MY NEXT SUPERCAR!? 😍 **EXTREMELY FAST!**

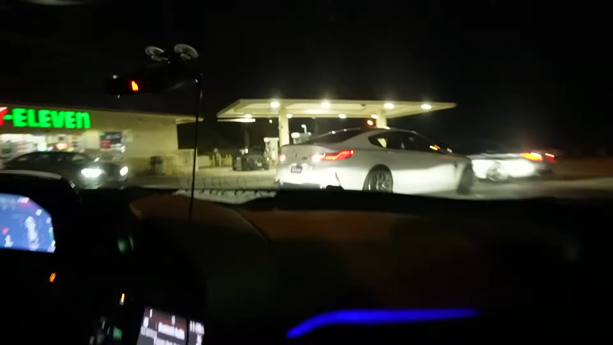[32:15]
No way we pulled to the gas station and there's a CHP, guys. I'm gonna pull right by him. Look at it.
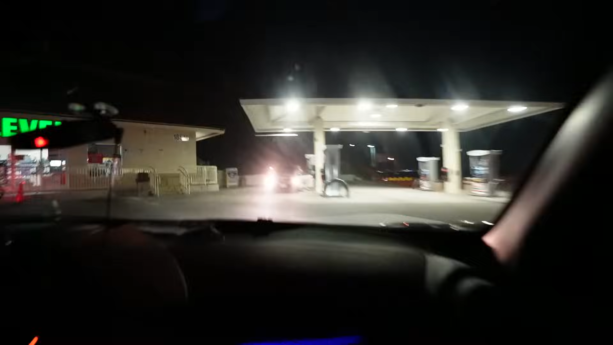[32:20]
Probably broken down, huh?
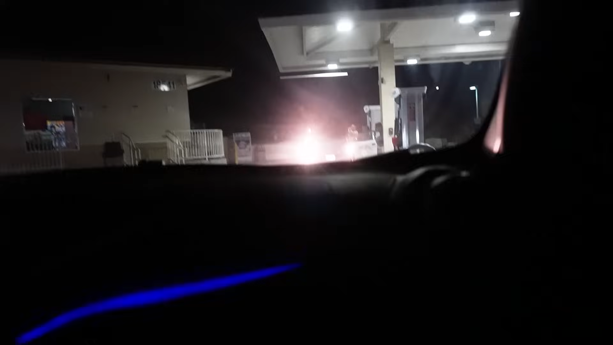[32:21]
Is it? It's broken down on? The hood's open, what the heck? I'm about to call these people and tell them to pull up here.